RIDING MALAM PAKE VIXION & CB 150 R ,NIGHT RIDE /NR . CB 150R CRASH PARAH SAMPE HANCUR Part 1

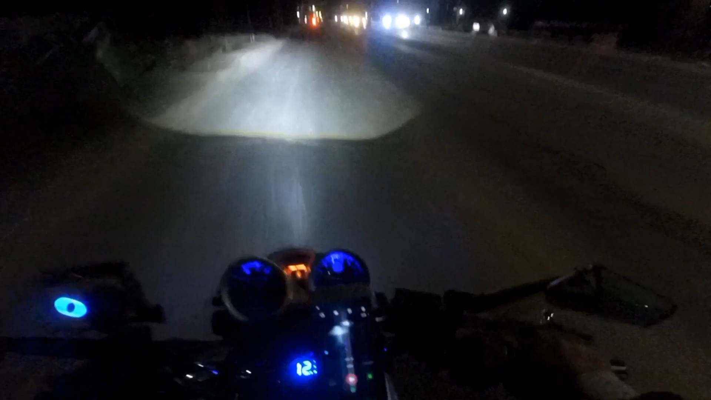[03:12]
Dia belum tahu treknya, guys ya. Astagfirullah. Ngebut banget, guys.
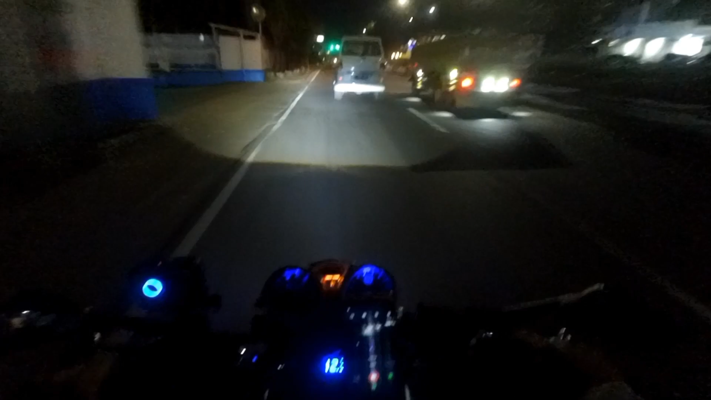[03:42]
Oke, bensin masih setengah, guys ya. Masih aman lah sampai Jakarta, guys ya.
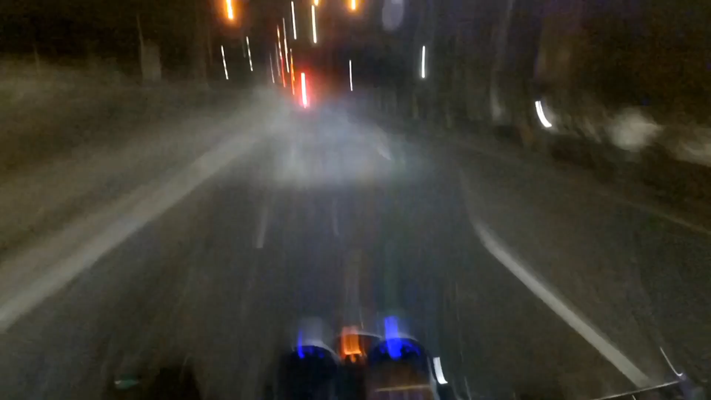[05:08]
Bus parah, guys ya, parah nih, tambah parah lubangnya, mangblek. Jadi hati-hati, guys ya. Malah dibabat aja semuanya.
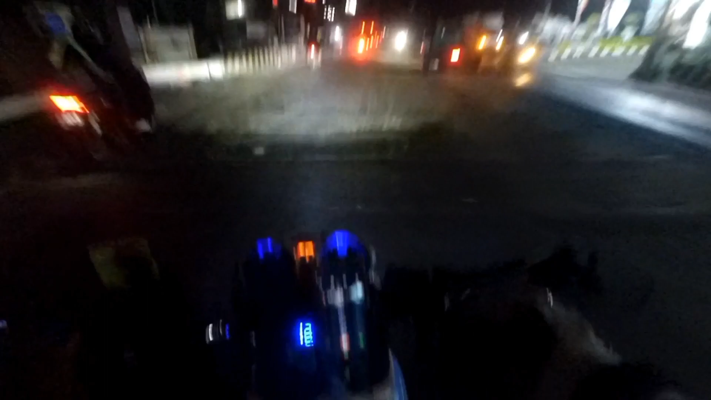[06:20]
Sebelumnya belum pernah ya. Ini gua ajakin sengaja buat ngerayain motor, guys ya. Oh, udah nyampe sono aja kebut, guys.
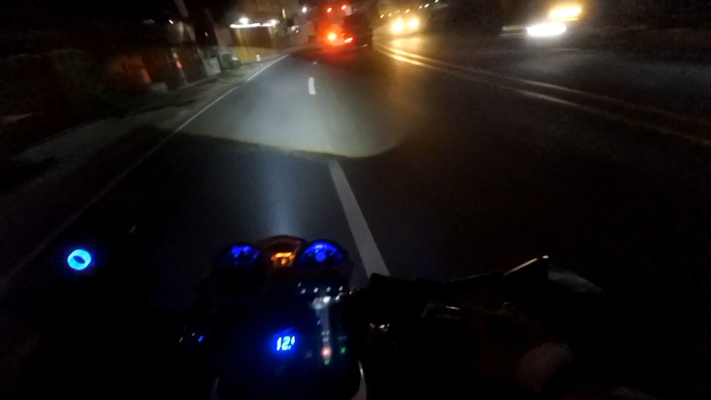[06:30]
Debunya banyak, guys. Tebel debunya. Eh, udah hilang aja orangnya, guys. Miring. Lampu hijau, guys. Semana hati-hati sih.
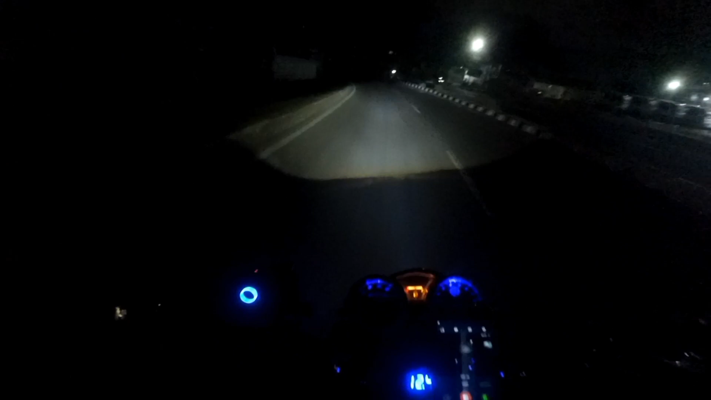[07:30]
Kelihatan, guys. Sandal siapa lagi? Bus di cabe-cabean, guys ya. Baru pada keluar.